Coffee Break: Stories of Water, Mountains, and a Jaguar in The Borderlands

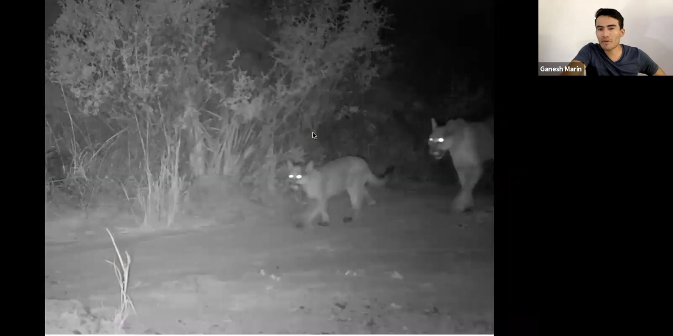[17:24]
some wildlife that is more hard to see like pumas and you can see like different patterns like this this this female with their with their pups with their kittens
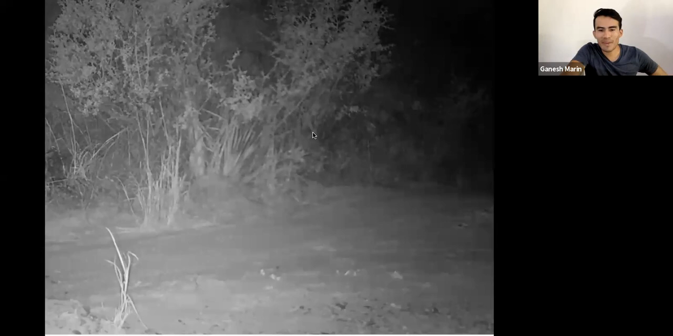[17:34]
and others like this giant beaver in this landscape like you know that's you have the creek over there and you have
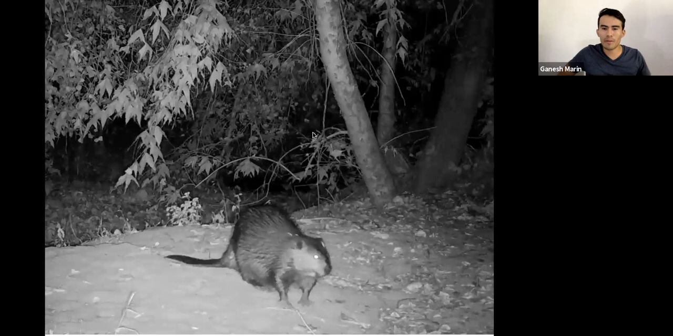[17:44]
these beavers which is awesome that are still there but then you're thinking like okay so these beavers are interacting with pumas yeah you're starting as I always like making these kind of questions and being really involved for the town right here and start to making different questions and it's like for example right now after all these storms I am thinking like where do beavers go when the floods come because they come really hard
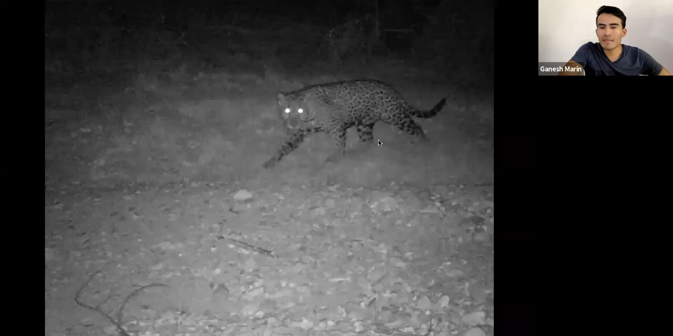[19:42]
but then you are rewarded like with this kind of videos and I was really thrilled to see that video which is of the jaguar and it was
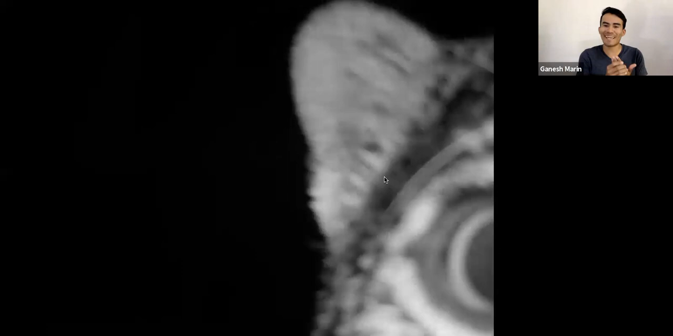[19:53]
like I love this video because it was looking right to the camera when it was wet
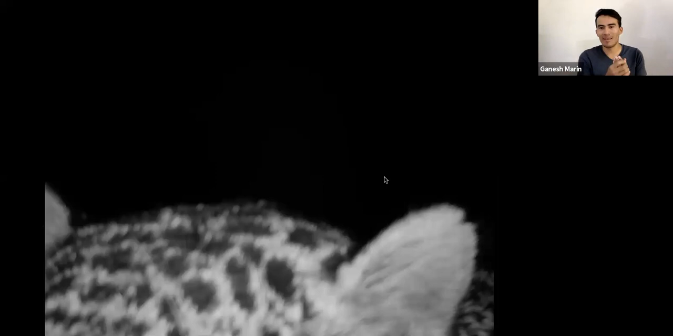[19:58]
that that jaguar which we called El Bonito and it's called El Bonito because it was in Cajón Bonito Creek
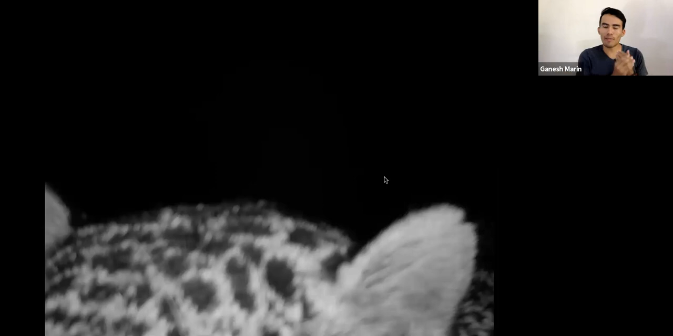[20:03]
yeah it was the first video of this jaguar we saw it in the place where I